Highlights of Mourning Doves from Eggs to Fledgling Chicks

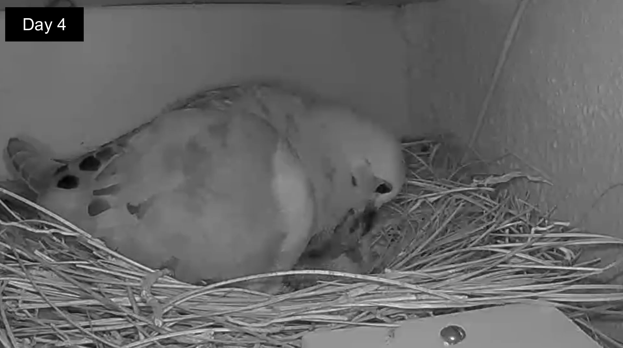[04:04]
Day 4. It's still dark outside and once again the mom wakes up the squab with a gentle peck and the feeding starts again. First one squab and then the other squab. Day 4. After 3-4 days the parents will slowly augment the crop milk with seeds which is typically 99% of the adult diet.